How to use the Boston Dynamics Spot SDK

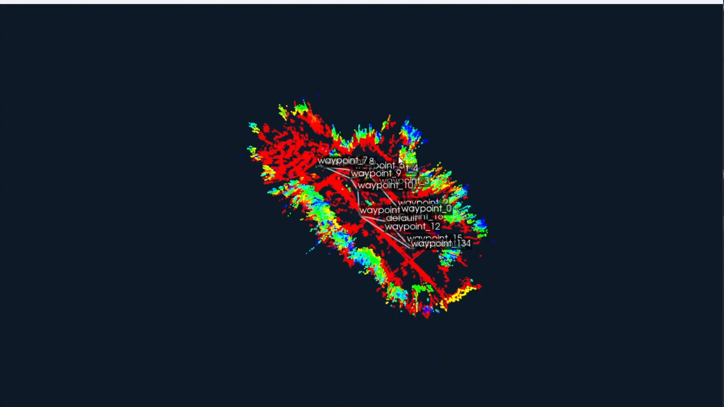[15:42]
We can zoom, pan around and see the waypoints that have been formed.
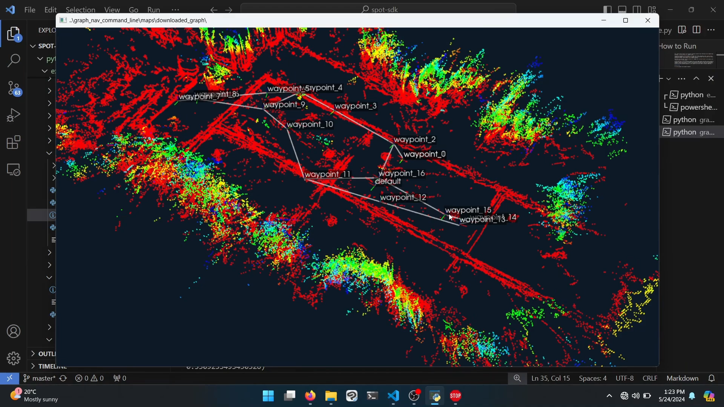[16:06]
For this, we can bring up the visualisation and look up the waypoint we want to navigate to. For this, we can list all the available waypoints.